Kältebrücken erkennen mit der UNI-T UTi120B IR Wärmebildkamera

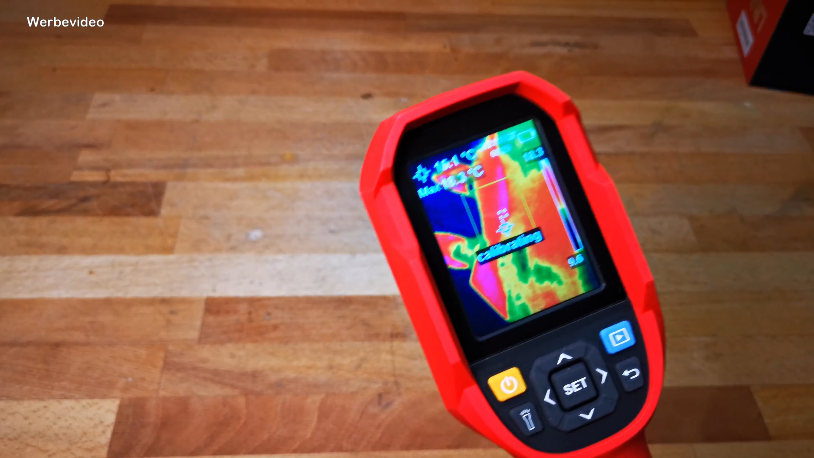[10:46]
Ich zeige euch das mal vorher, wie das hier aussieht. Hier ist nichts zu erkennen. Wenn ich jetzt hier meine Hand hinlege, dann seht ihr schon, die wird hier angezeigt. Muss man den richtigen Kamerawinkel hier finden. So sieht das aus.
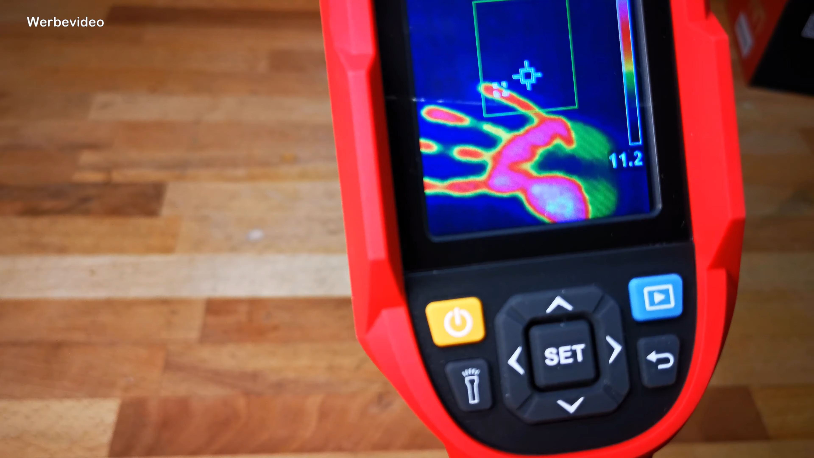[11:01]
Und wenn ich die Hand jetzt wegnehme, werdet ihr sehen, habe ich hier schon einen Abdruck auf der Werkbank hinterlassen.
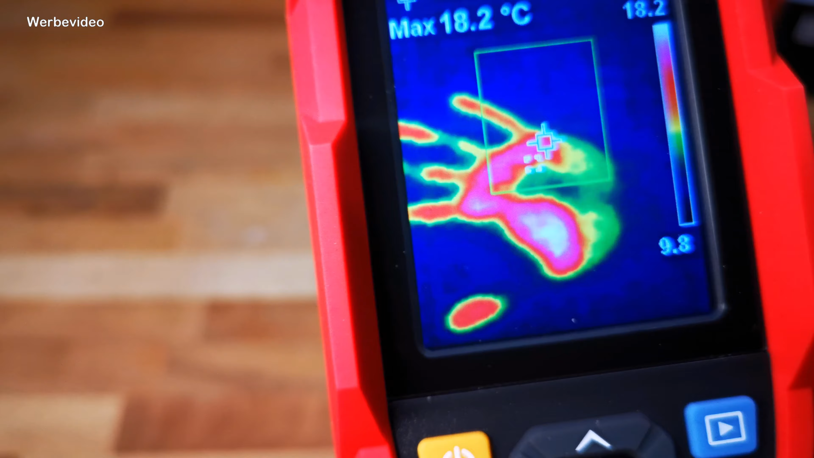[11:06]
On screen: max 18.2°C
Der dann nach und nach logischerweise verschwindet. Und ihr könnt dann ablesen. 20,2 Grad ist die wärmste Temperatur im Bild.
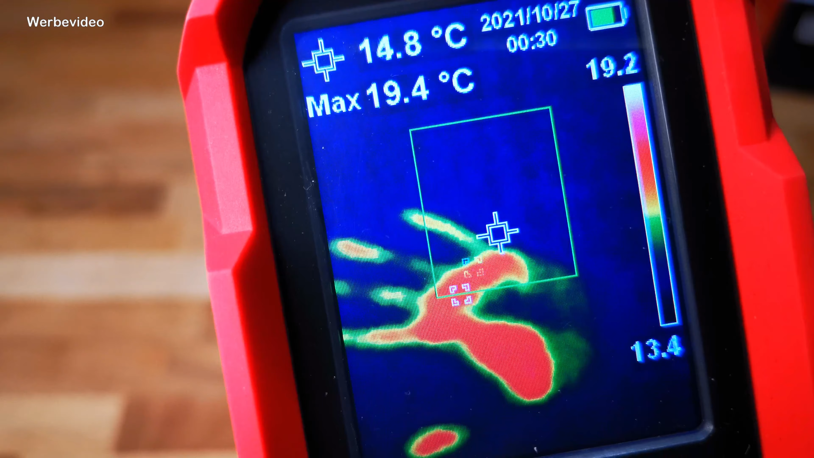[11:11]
On screen: spot 14.8°C, max 19.4°C
Und ihr seht schon, dieser kleine, Flitzer hätte ich was gesagt, dieses kleine Quadrat, zeigt uns immer an, wo es am wärmsten ist in dem dazugehörigen Bild.
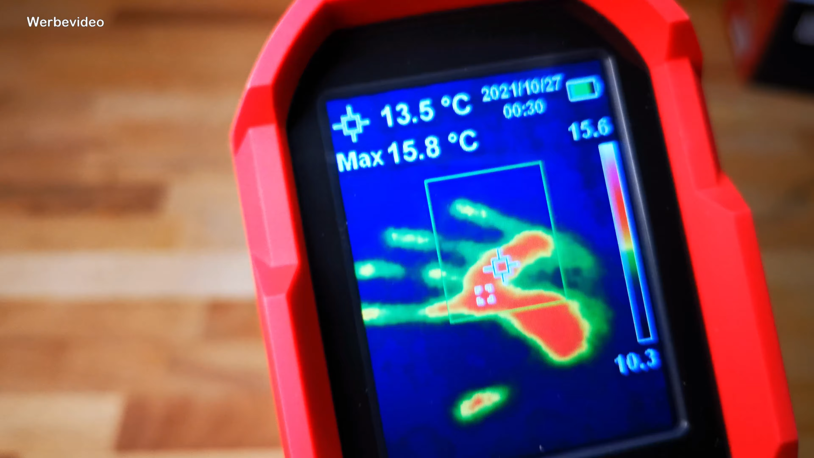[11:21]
On screen: spot 13.5°C, max 15.8°C
Also alles, was in diesem grünen Viereck da passiert, da wetzt er hin und her. Und zeigt uns dann immer den heißesten Punkt oder den kältesten Punkt an, je nachdem, wie wir die Kamera eingestellt haben.
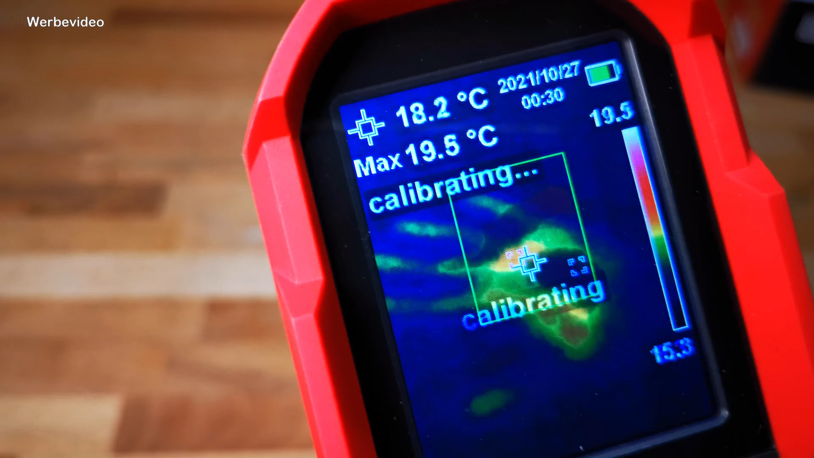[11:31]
On screen: spot 18.2°C, max 19.5°C
Und ihr seht schon, es wird langsam etwas weniger.
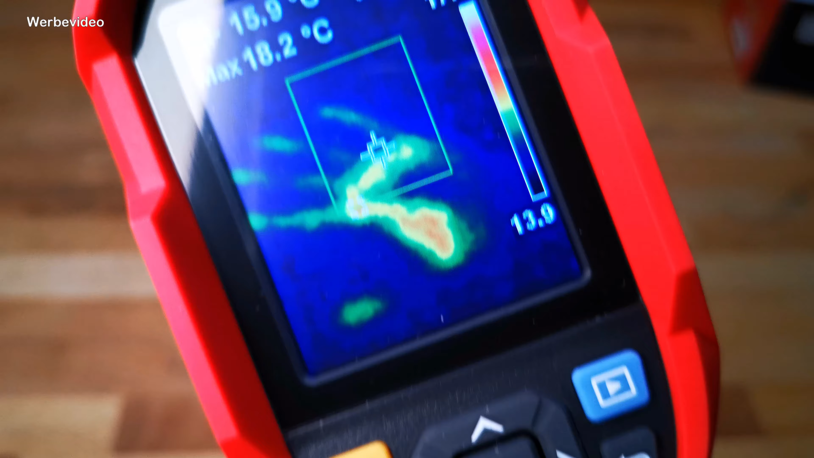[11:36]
On screen: max 18.2°C
Und wenn wir jetzt ins Live-View gehen, das heißt,
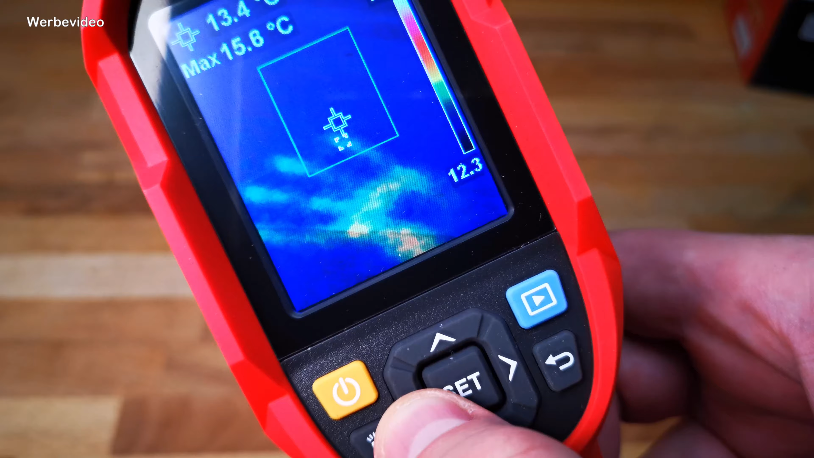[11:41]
On screen: max 15.8°C
wir nehmen jetzt hier mal Infrarot raus, dann sehen wir, dass wir hier natürlich überhaupt nichts sehen.
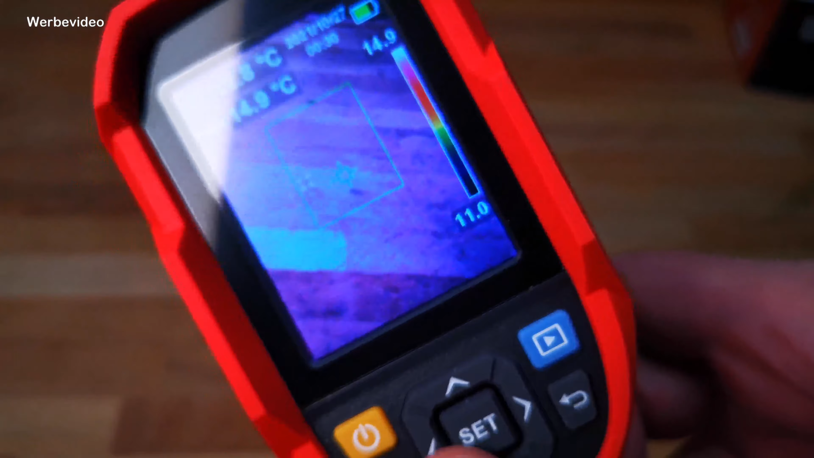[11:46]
Ja, wofür taugt diese Kamera jetzt hauptsächlich? Ihr könnt die Kamera zum einen nutzen, um irgendwelche Kältebrücken vielleicht zu erkennen. Wenn ihr irgendwo undichte Fensterdichtung oder Türdichtung habt, dann seht ihr das im Temperaturunterschied.